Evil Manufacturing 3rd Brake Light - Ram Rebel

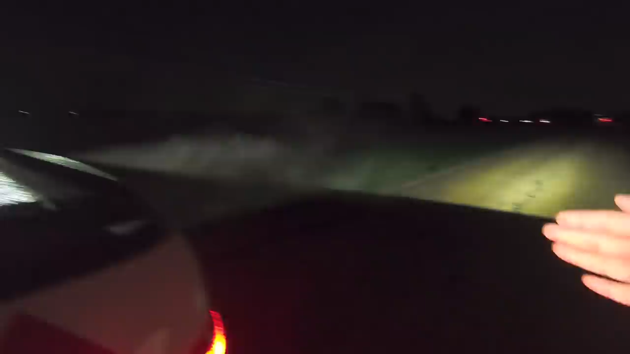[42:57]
obviously killing some of your light right behind you but these things cover nicely um for the size of these lights
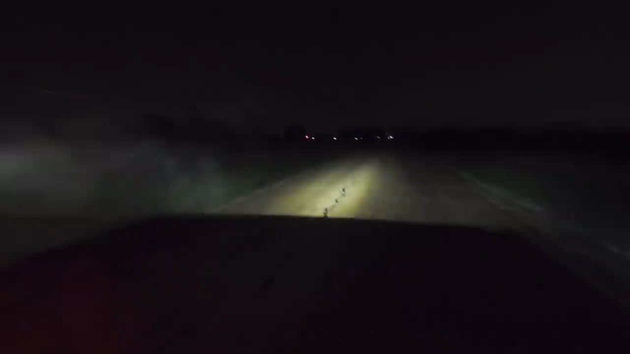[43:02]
um this is a nice even spread and that's probably going about 100 yards down the road so perfect light throw so let's uh turn those off and on again so